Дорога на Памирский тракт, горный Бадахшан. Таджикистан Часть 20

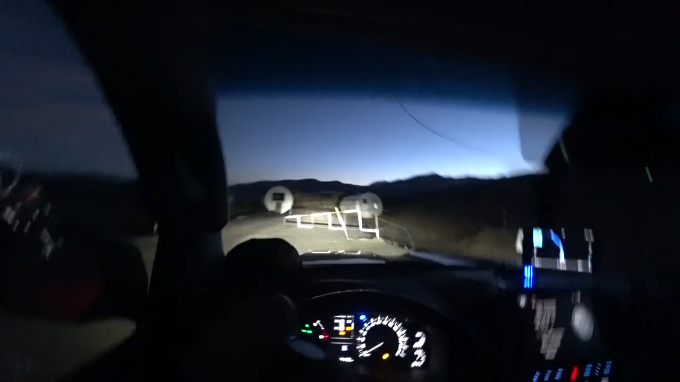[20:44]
Я не знаю, работают они сегодня или нет, и вообще, что дальше делать. Стоп, остановились. А, наверное, нужно заезжать. Ну, будем пробовать, что заезжать. Границу. Такая таджикская граница вообще, конечно, неизвестно.
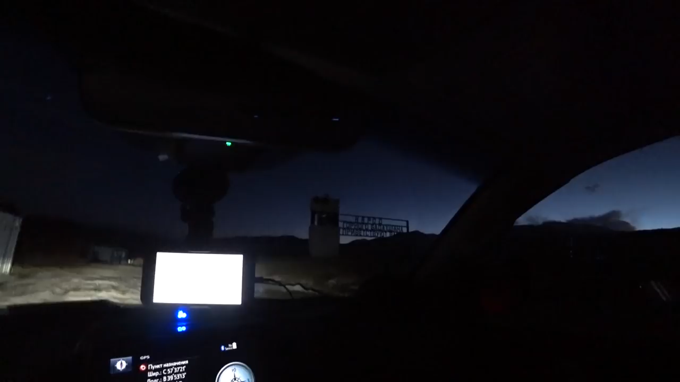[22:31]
Въезжаем, как уже я говорил, в горный Бадахшан.